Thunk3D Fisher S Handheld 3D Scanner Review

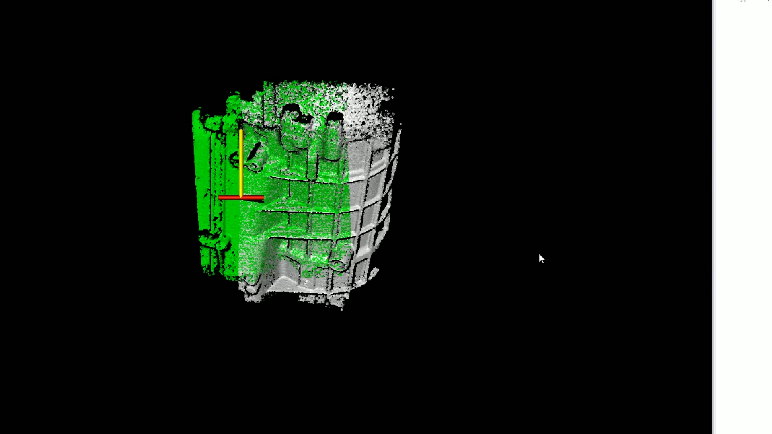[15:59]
But yeah, basically I used the wider settings and just kept on scanning.
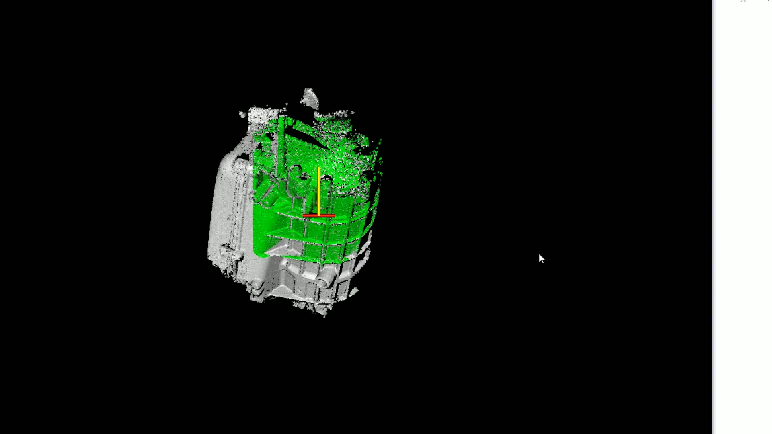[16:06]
And that all worked very well.
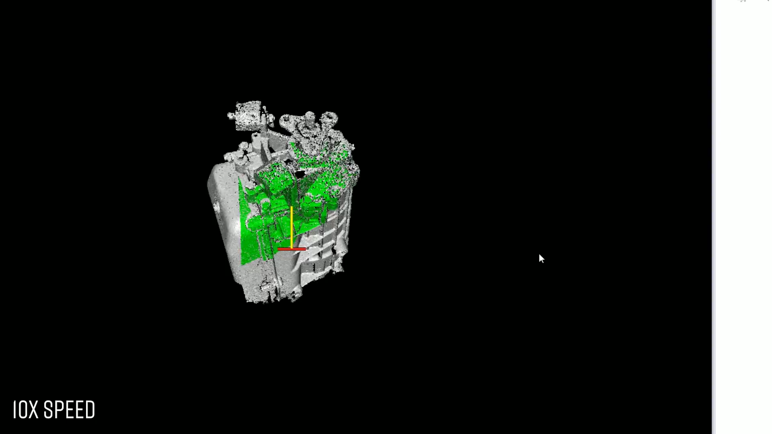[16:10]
But I mean sooner or later I would end up with issues like this where it kind of
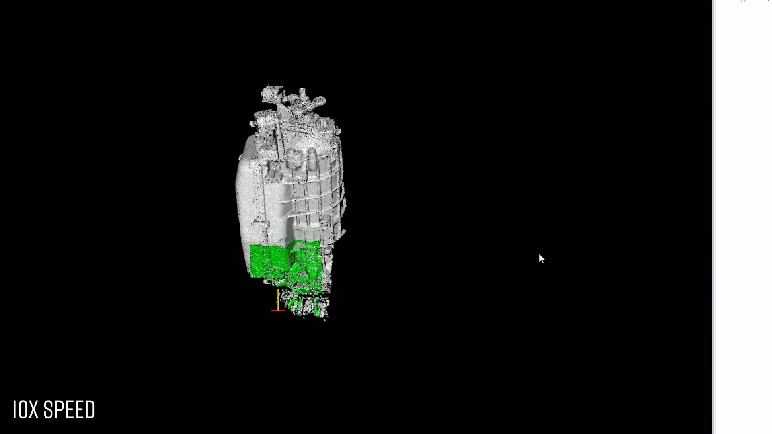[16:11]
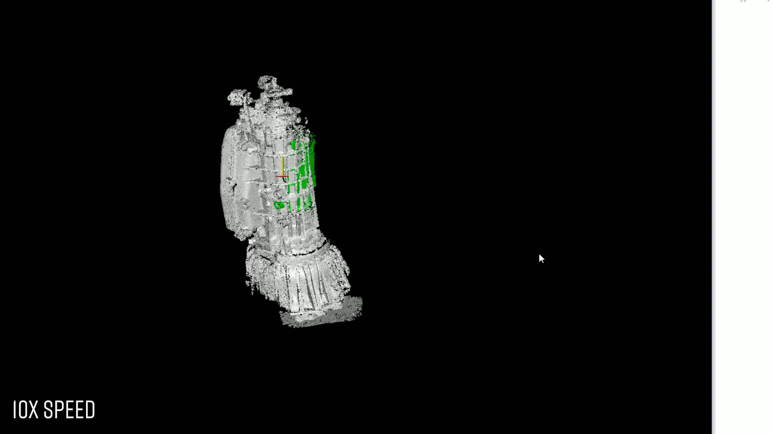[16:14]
here that it kind of lost tracking a little bit.
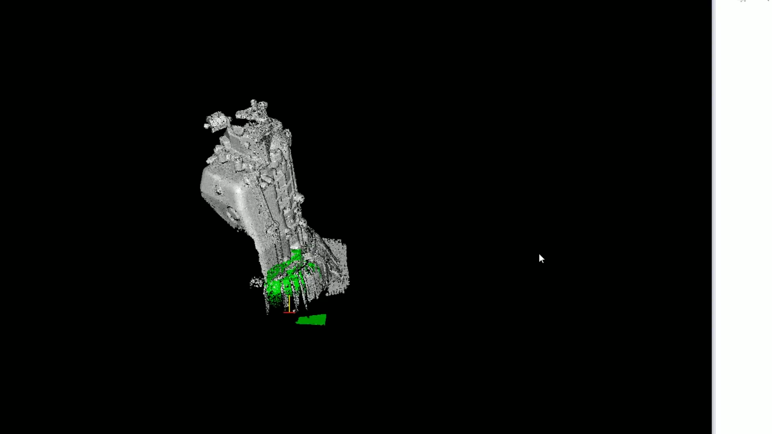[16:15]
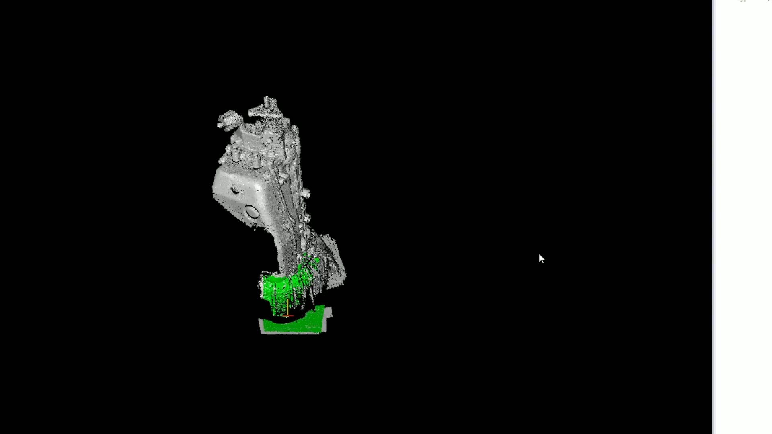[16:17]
You can see that jump and now you can see some duplication of surfaces.
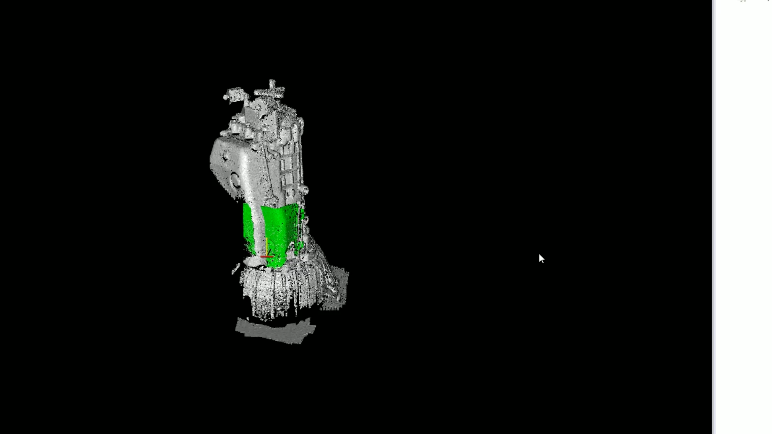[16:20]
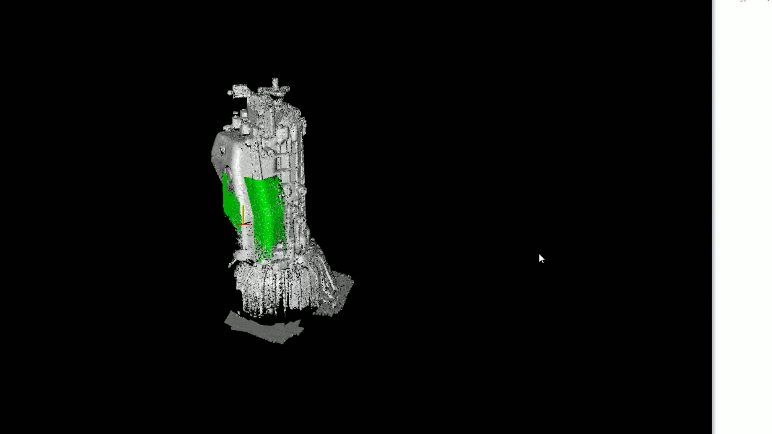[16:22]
Now, there's a great tool that you can just use Ctrl-Z after you stop the scan
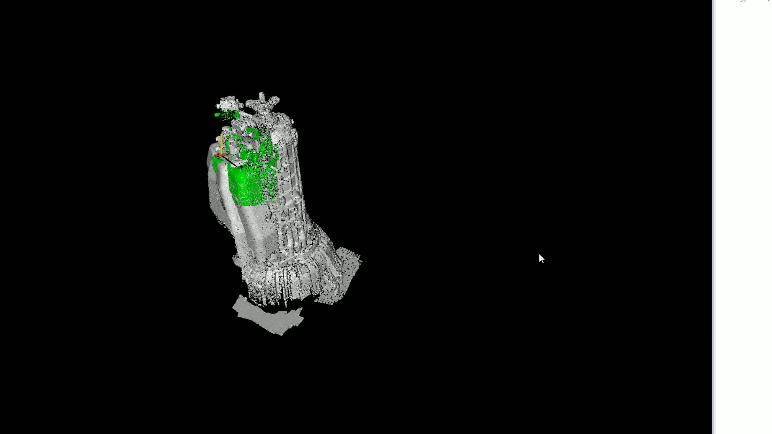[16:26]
and it will keep removing the frames from your sequence. So it's not really a problem here.
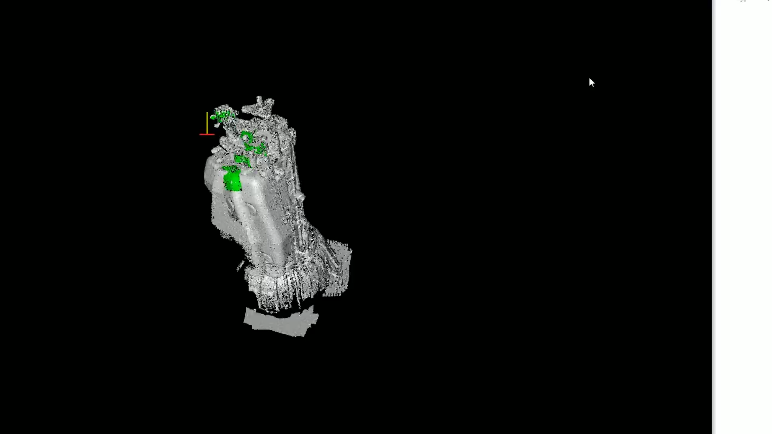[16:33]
It's just that you end up with much more different single frames.
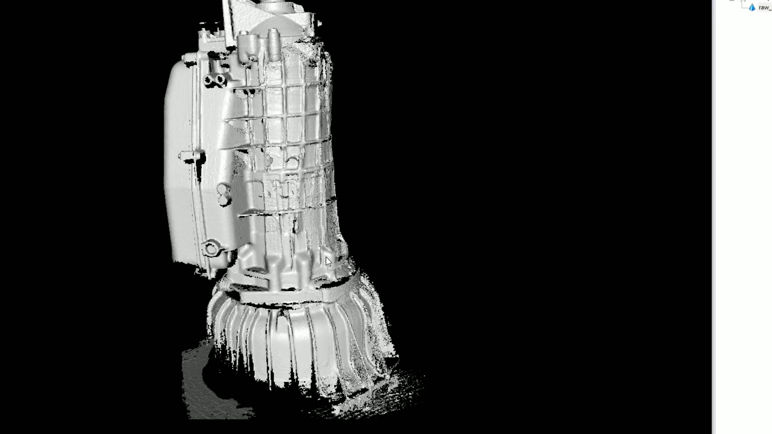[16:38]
You end up with much more groups.
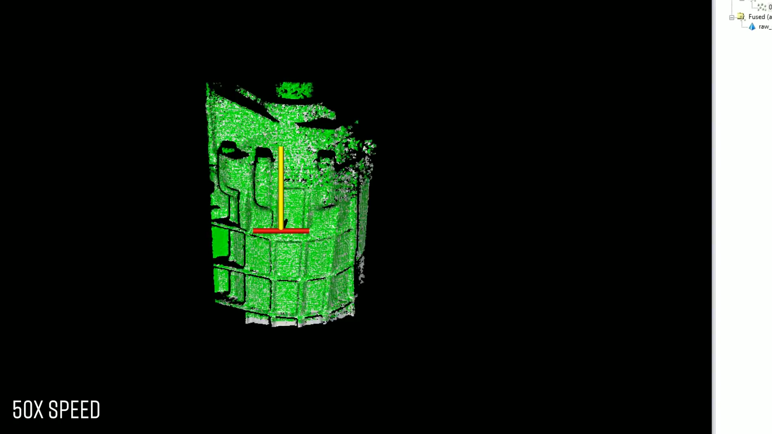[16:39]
So I just wanted to show you that.
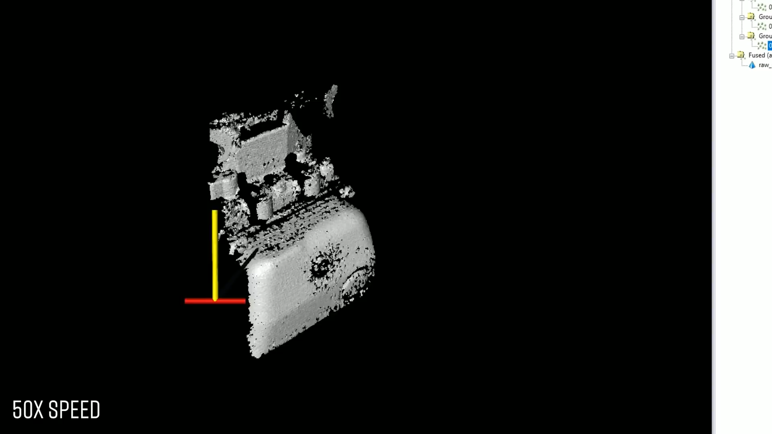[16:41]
I redid it and well, it happened again a few times.
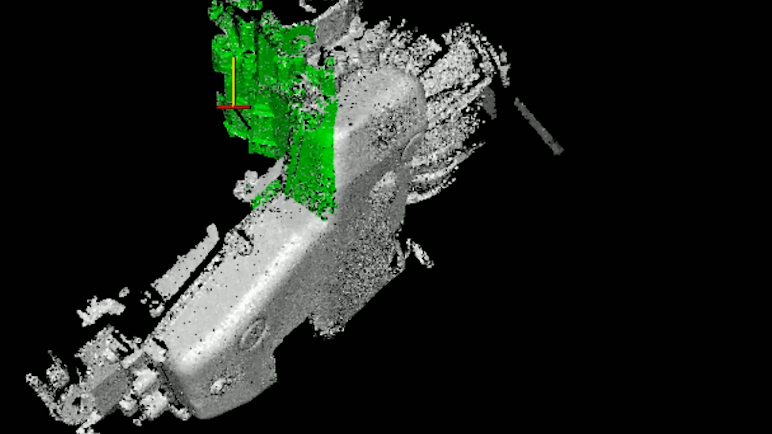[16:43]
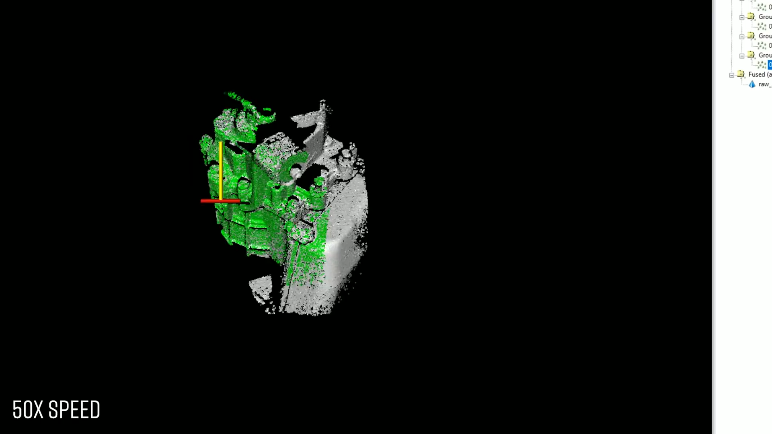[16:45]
After all, I just kept creating groups and it all worked very well.
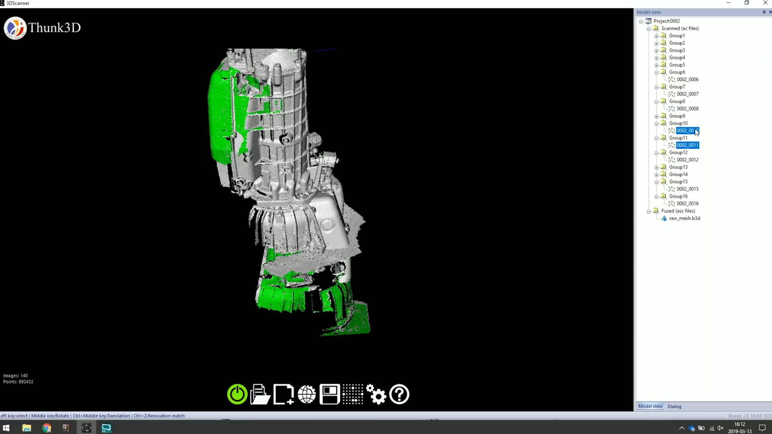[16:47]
And then finally, it was time to start aligning the groups.
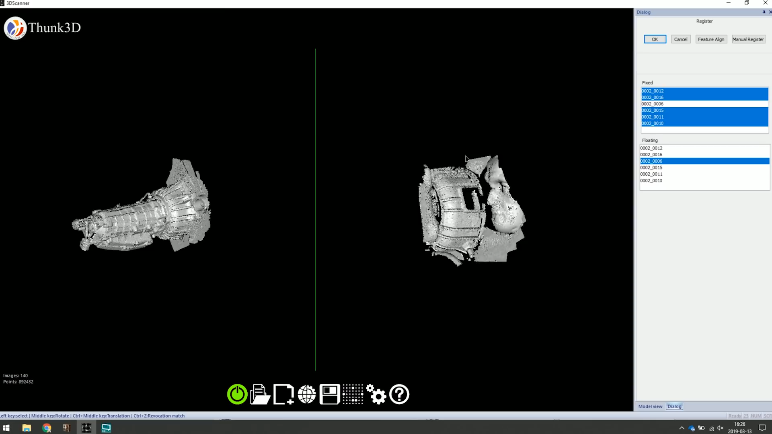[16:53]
And this took a long time. I'm not going to lie. It was a complex project.
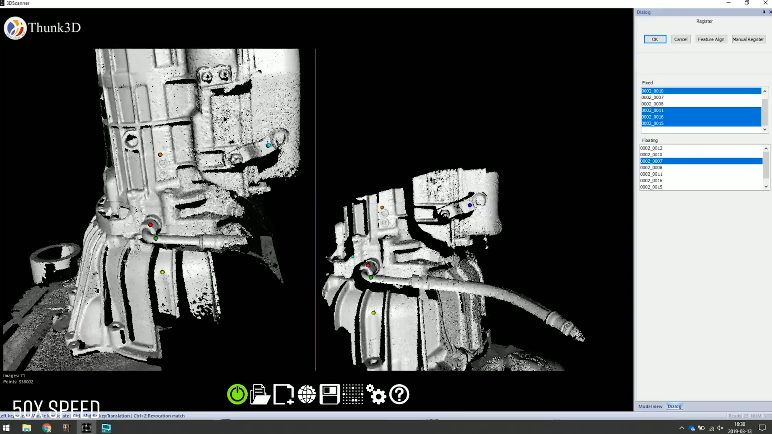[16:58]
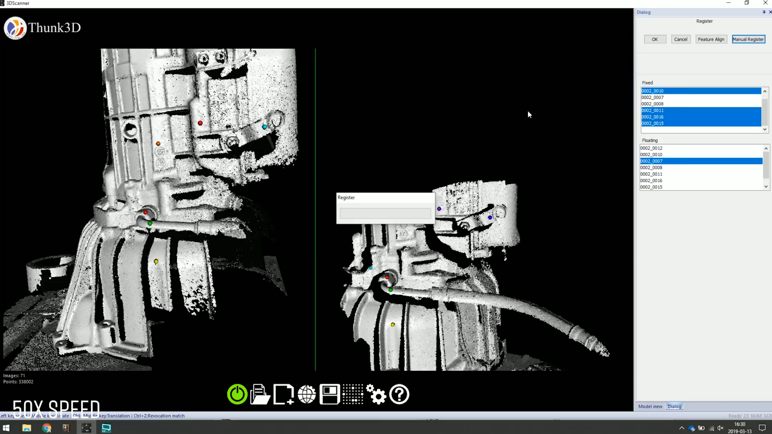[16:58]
I should have used markers that would make everything much easier.
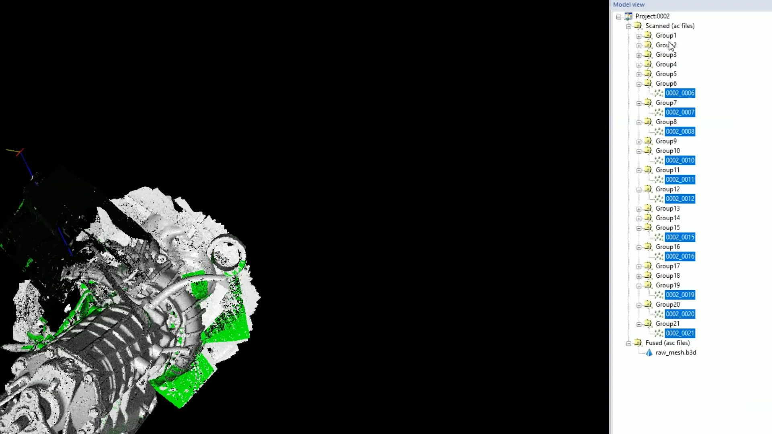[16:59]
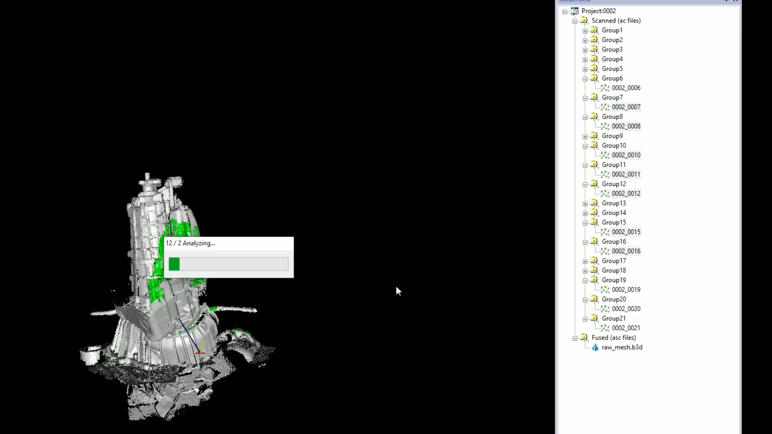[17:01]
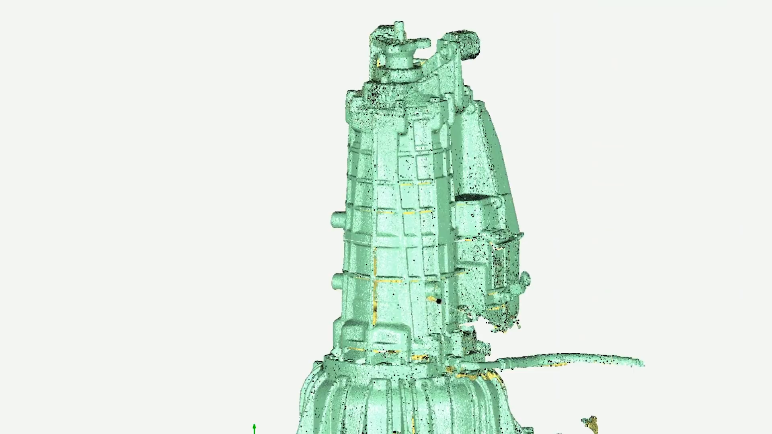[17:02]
And yeah, then finally, after a long time of finishing the mesh, the final point cloud here,
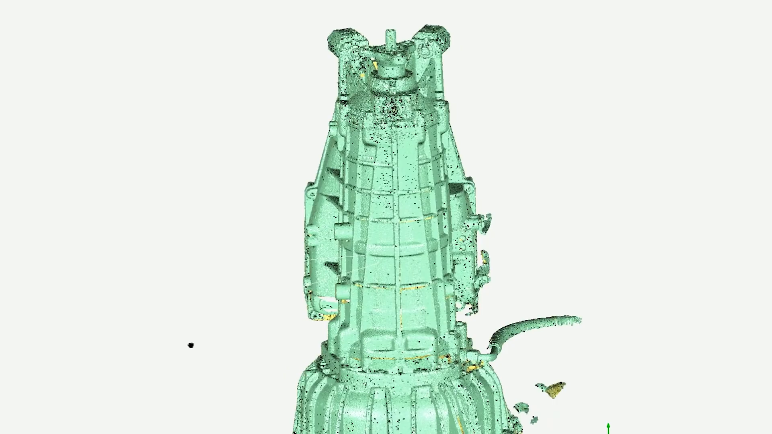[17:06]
a few million points, looks very good.
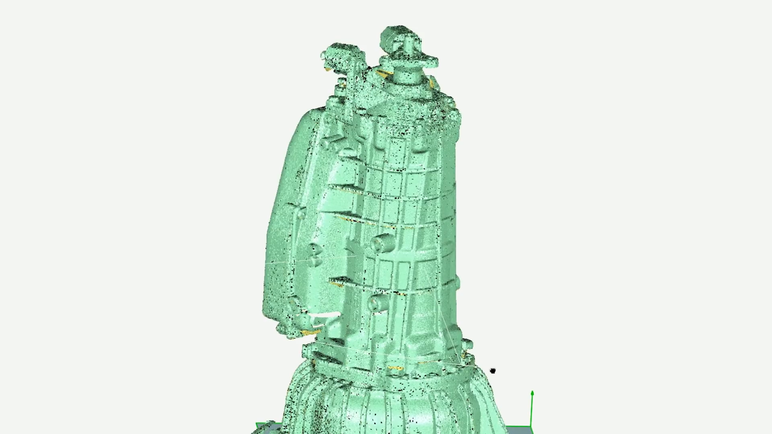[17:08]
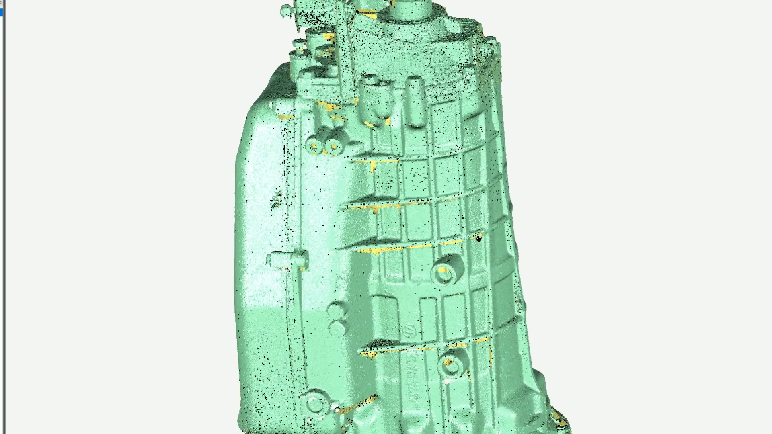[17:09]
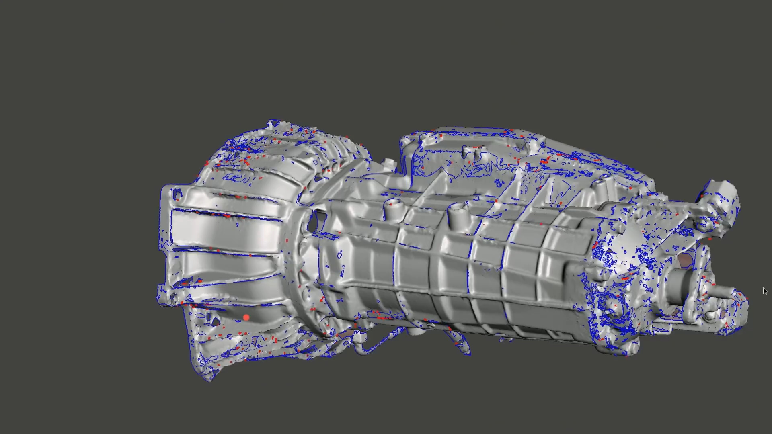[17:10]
I mean, if you take it into mesh mixture, you will see that there are some errors, some duplication of surfaces.
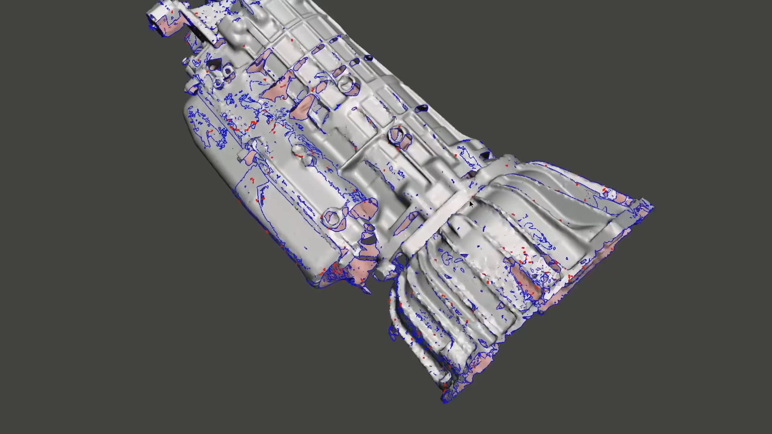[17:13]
But I really wanted to show you this because it is possible to scan with the free scan mode, but it's always better to use the markers.
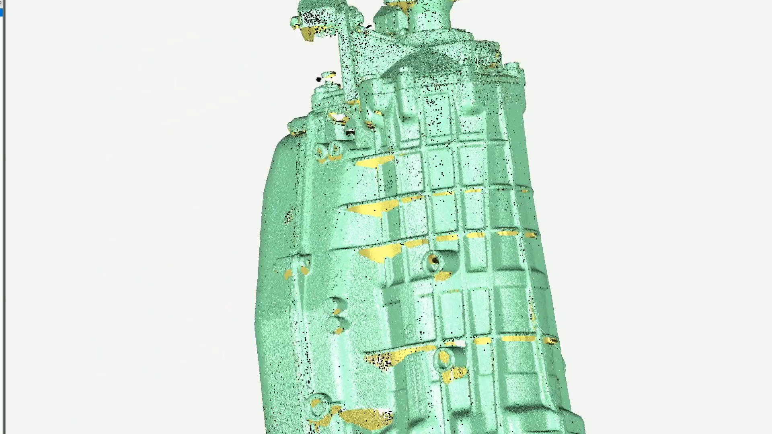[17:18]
All right, let's try to conclude this scanner.